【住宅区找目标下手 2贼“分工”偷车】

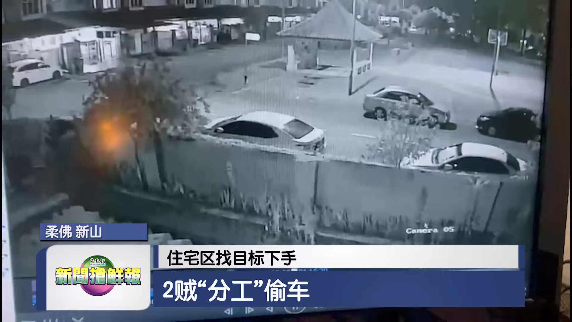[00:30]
结果被邻居告知轿车私窃。他们查看闭路电视时发现，偷车贼一共有两人，其中一人负责偷车，而另一人负责载送和把风。